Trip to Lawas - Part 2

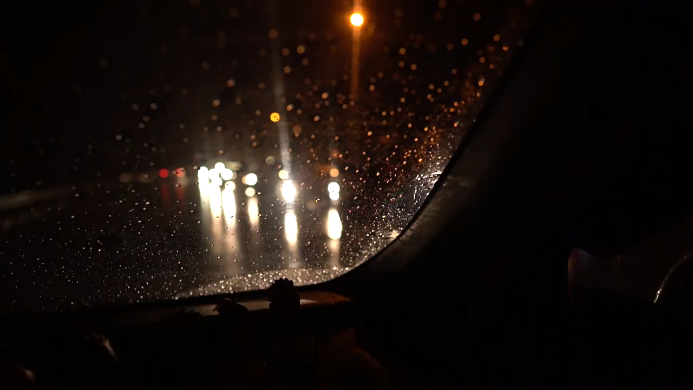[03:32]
Ni, dari lawan arah Yang pun lekat belakang macam ni Panjang Best pula tengok ni Haa, haa, haa No you,